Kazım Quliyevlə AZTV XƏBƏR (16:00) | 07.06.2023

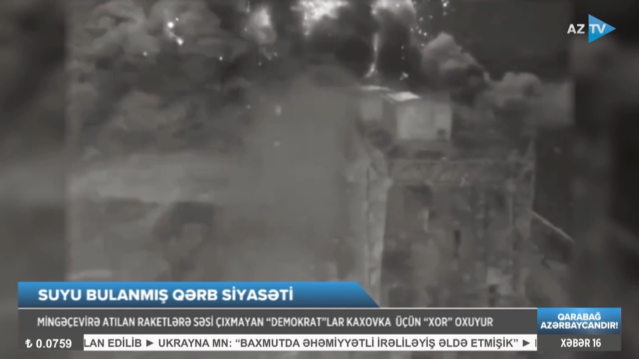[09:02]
Keyson vilayətində Kaxovka su elektrik stansiyası partladılır. Şiddətli partlaşdığından sonra suyun bəndin divarları arasından ətrafa axdığı görülür.